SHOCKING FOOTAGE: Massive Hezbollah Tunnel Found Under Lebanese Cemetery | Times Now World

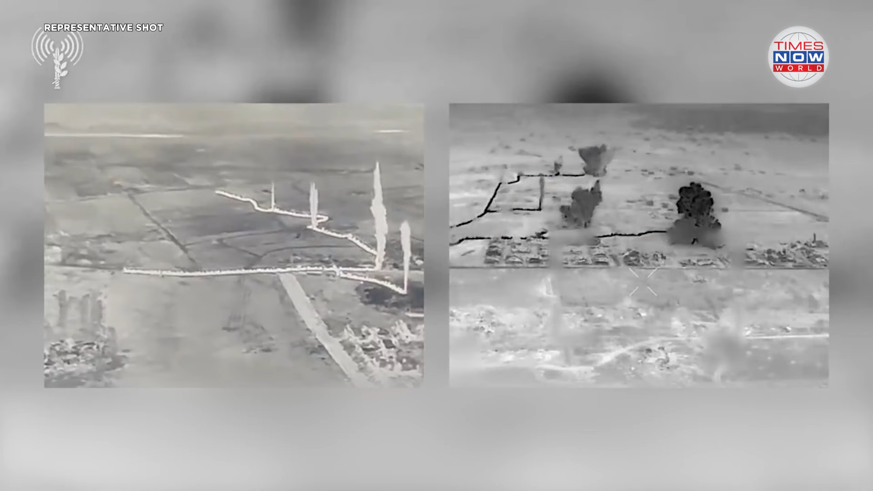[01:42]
In a parallel operation, the IDF announced that the Israeli Air Force conducted a precision strike in the Gaza Strip, targeting and killing Muhammad Abu Sakheel, a senior operative within the Islamic Jihad organization.
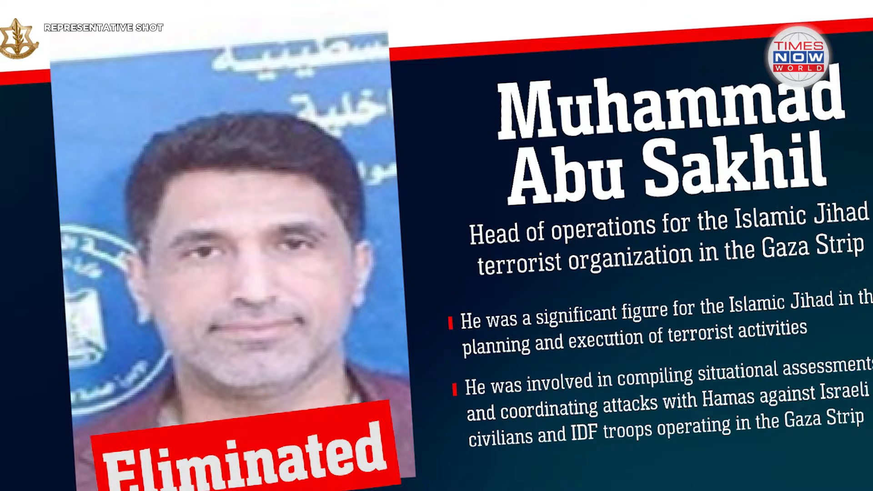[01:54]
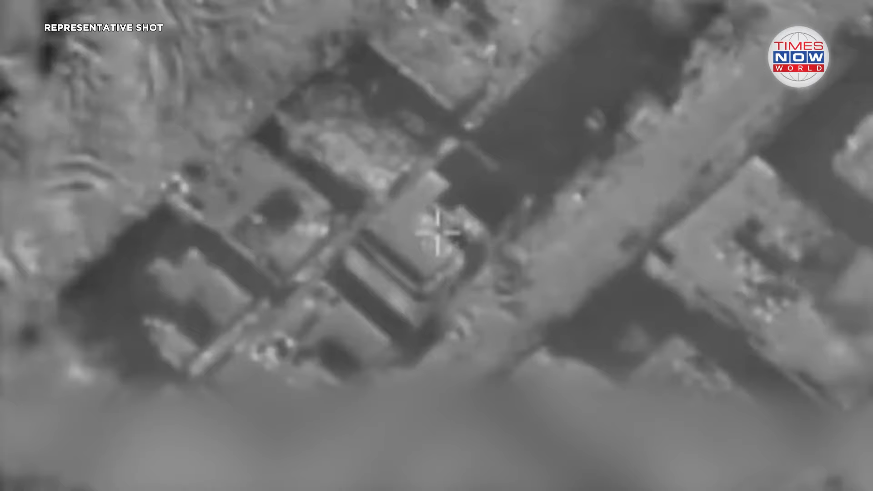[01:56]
Abu Sakheel, reportedly responsible for orchestrating attacks against
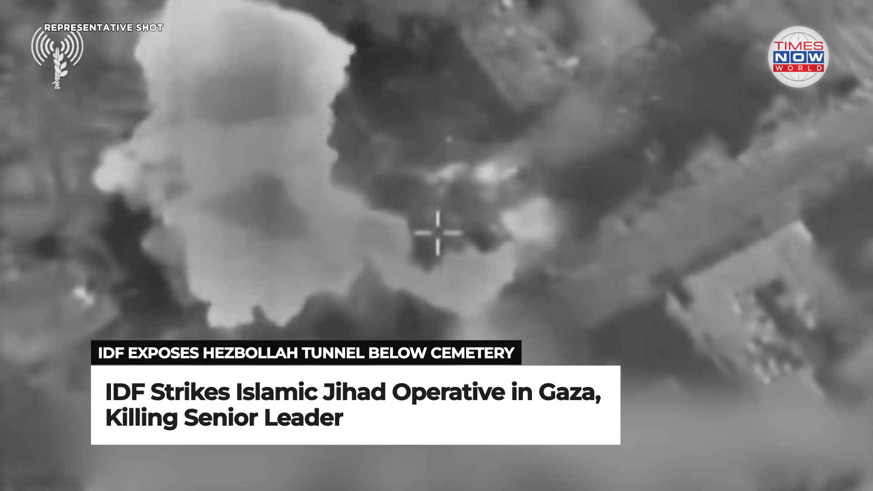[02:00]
Israeli forces and coordinating with Hamas, was located in a command post embedded within a former school compound in northern Gaza.